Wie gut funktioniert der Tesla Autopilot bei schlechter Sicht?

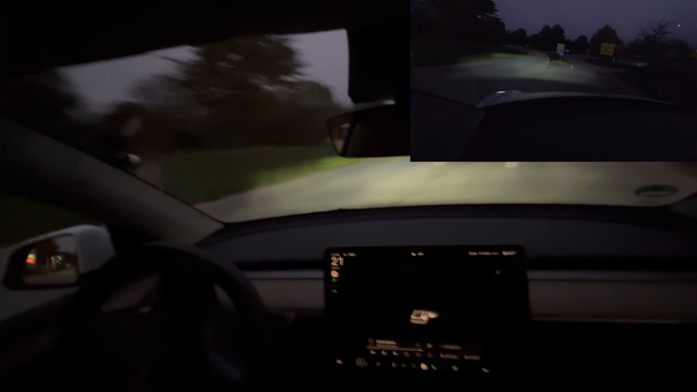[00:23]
dunkel draußen es ist neblig und wir testen jetzt unseren autopiloten was ist möglich haben wir phantombremsungen bei dieser sicht kann ich meine hand am lenkrad halten permanent ohne dass das auto mich auffordert am lenkrad zu drehen all das werden wir jetzt testen in diesem video leute und